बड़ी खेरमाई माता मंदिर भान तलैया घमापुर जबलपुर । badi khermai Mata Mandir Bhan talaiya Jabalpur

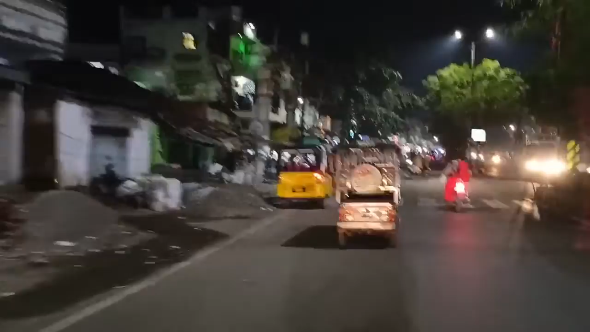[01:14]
रोड है जो कि हमारे हाईकोर्ट जाती है और घमापुर, ऐसे हमको जाना है।